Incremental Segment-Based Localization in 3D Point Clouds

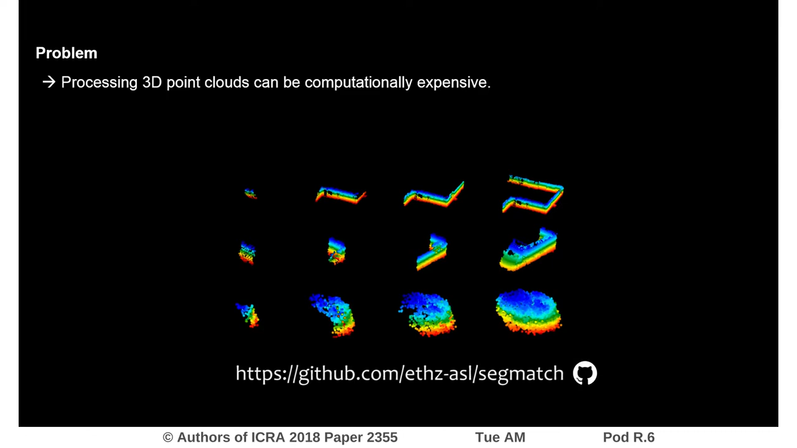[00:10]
If you've worked with 3D sensors before, you probably know that it can be expensive to process their rich data. We therefore approach the localization problem with an efficient segment matching strategy.
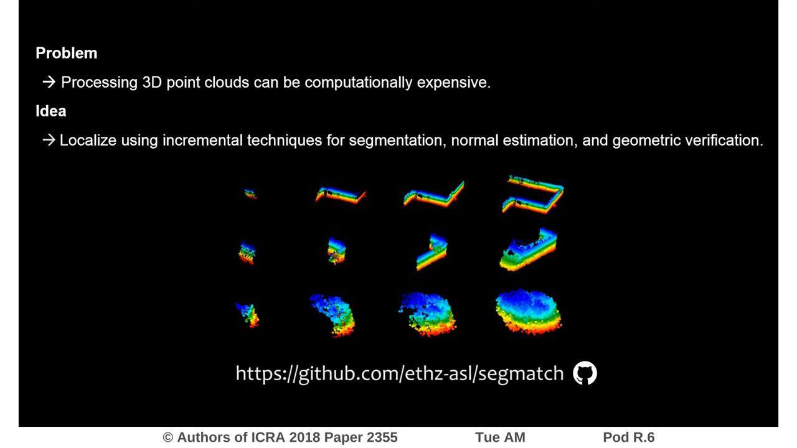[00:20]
Specifically, we developed a set of incremental solutions for the tasks of segmentation, normal estimation, and geometric verification.
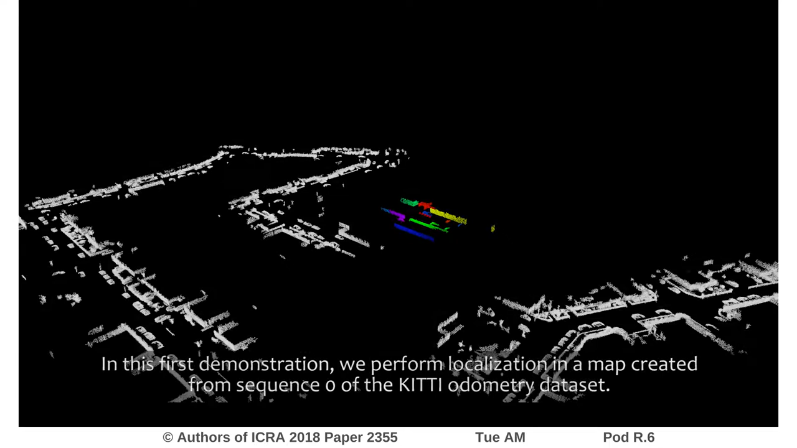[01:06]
In this first demonstration, we perform localization in a map created from sequence 0 of the KITTI odometry dataset.
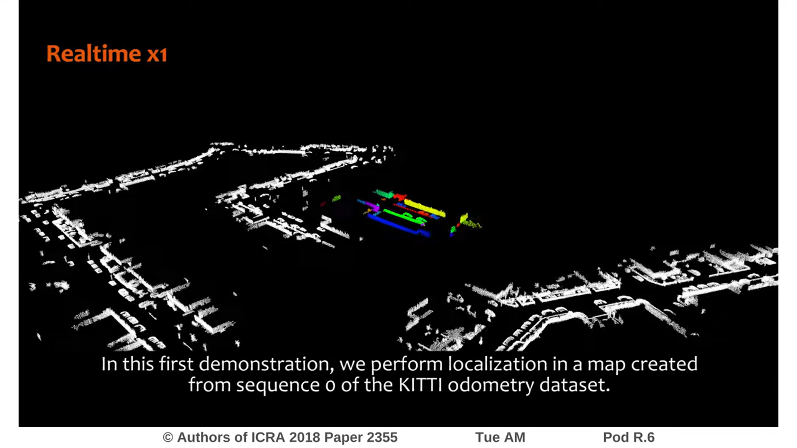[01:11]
The source map is shown in colors above and the target map is shown below in white.
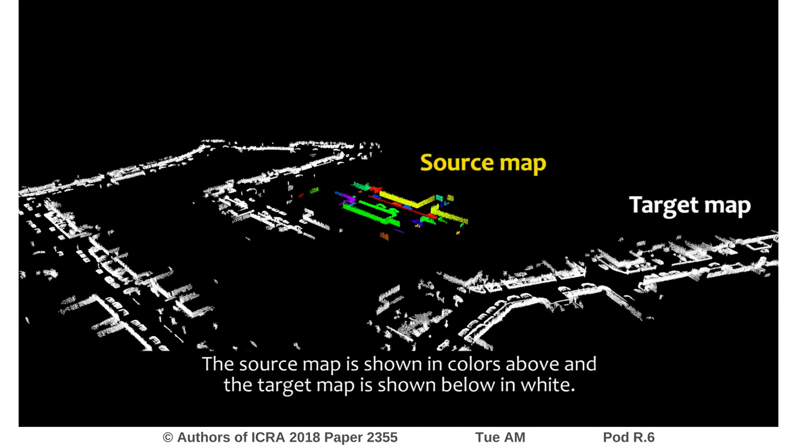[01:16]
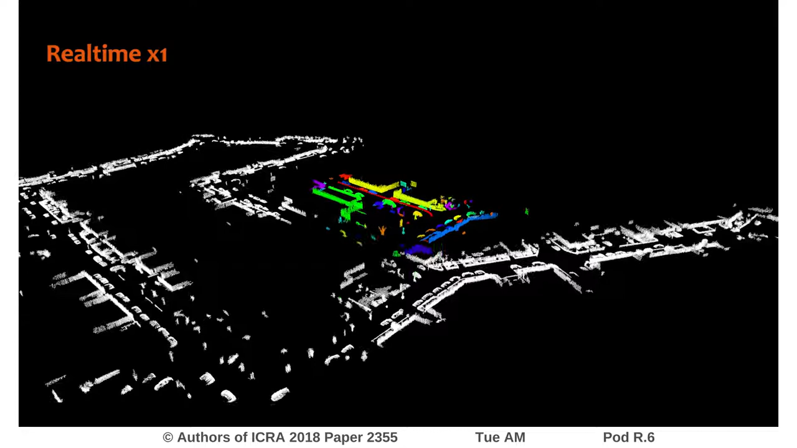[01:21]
Correspondences are depicted with green vertical lines when a localization occurs.
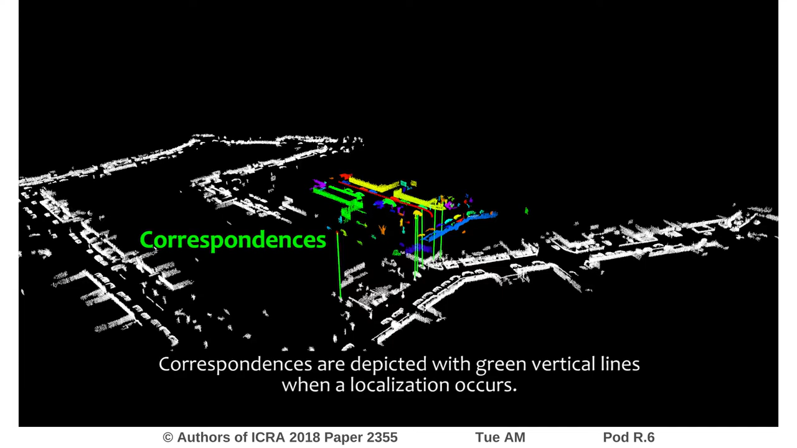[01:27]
Each red point indicates the position of the robot when a localization step is performed.
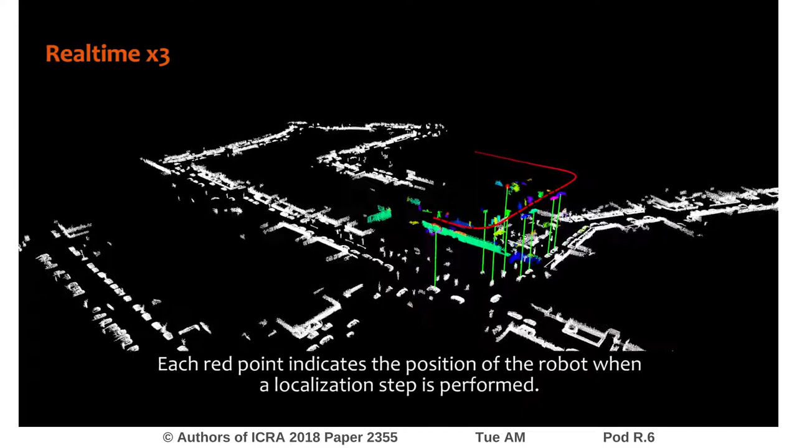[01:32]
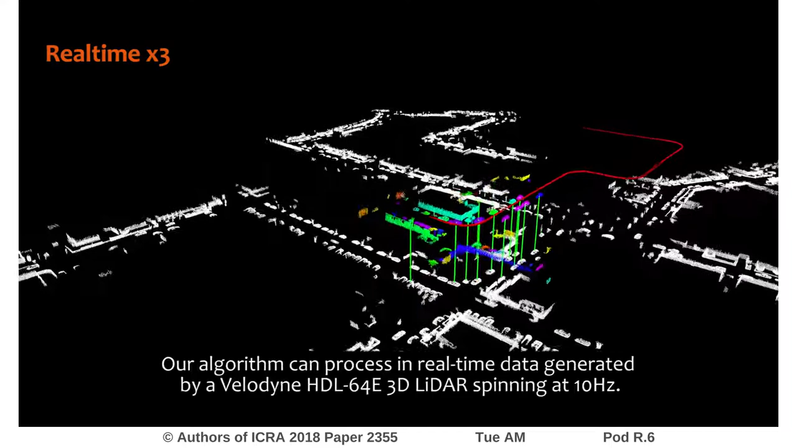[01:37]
Our algorithm can process in real-time data generated by a Velodyne sensor spinning at 10 Hz.
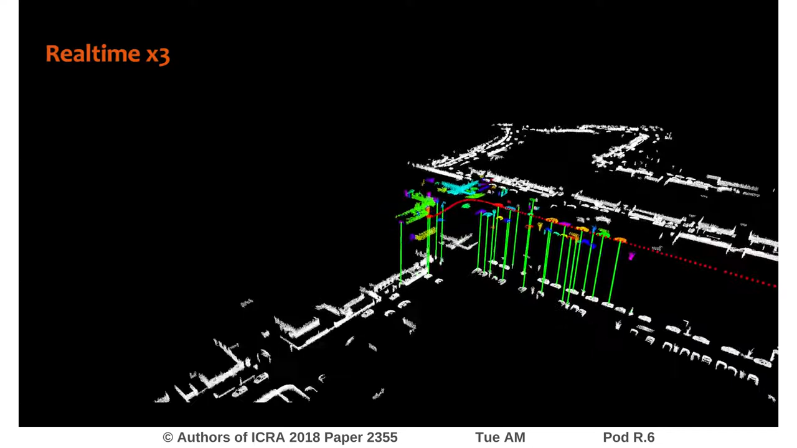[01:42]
This represents a 9-fold speed improvement compared to our baseline method.
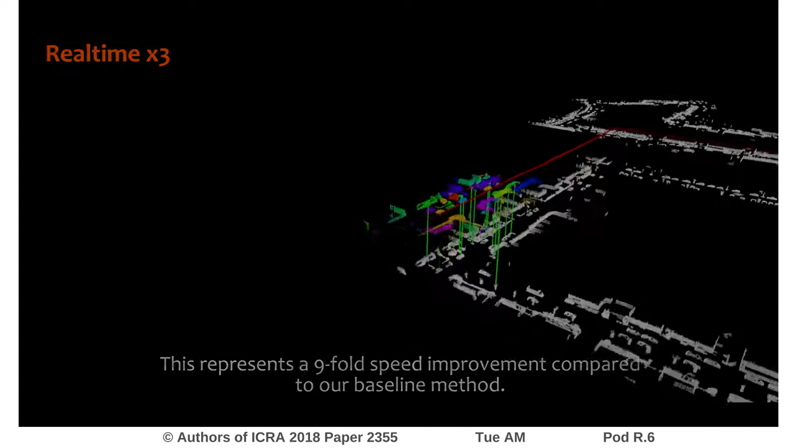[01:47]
In this second demonstration,
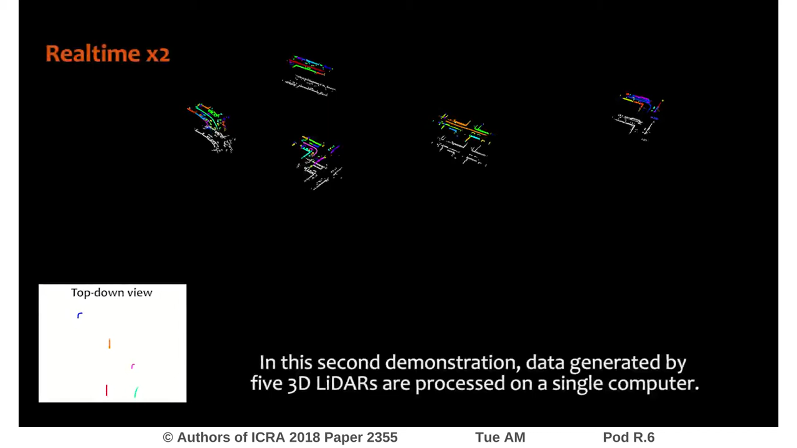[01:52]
data generated by 5 3D LIDARs are processed on a single computer.
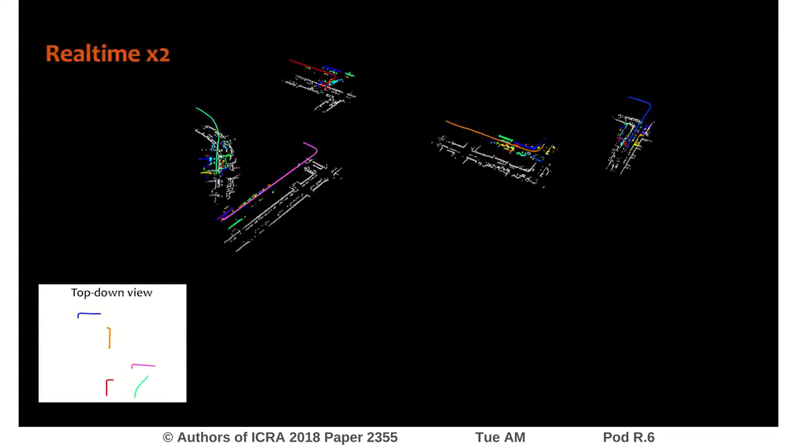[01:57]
When loop closures are detected, the dynamic voxel grids are transformed to reflect the updated robot trajectories.
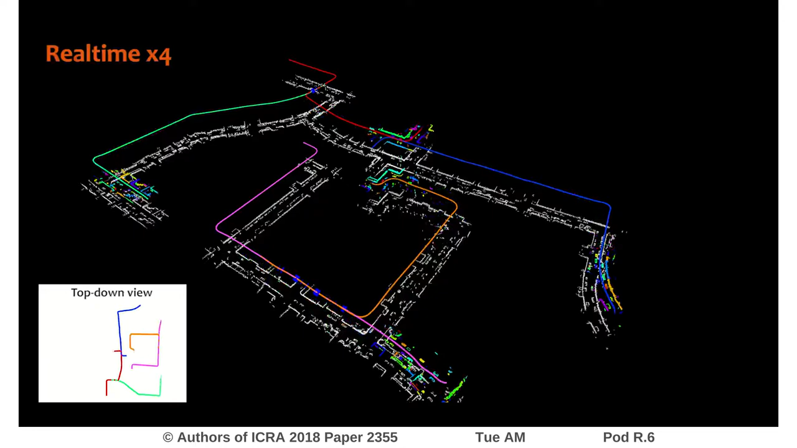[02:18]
During this experiment,
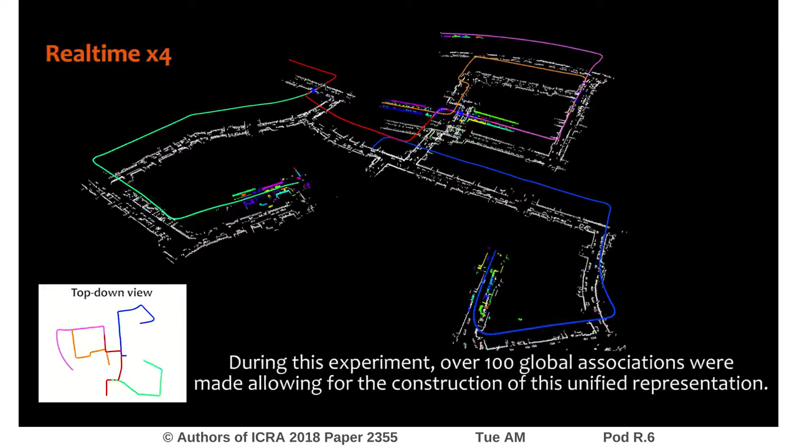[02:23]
over 100 global associations were made allowing for the construction of this unified representation.